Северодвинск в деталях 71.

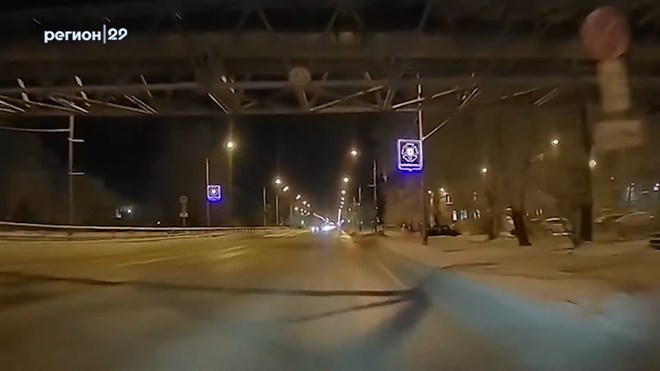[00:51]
Архангельское шоссе 48, время 22.00. Водитель на Волге в Замосе вылетает на мою полосу и происходит ДТП.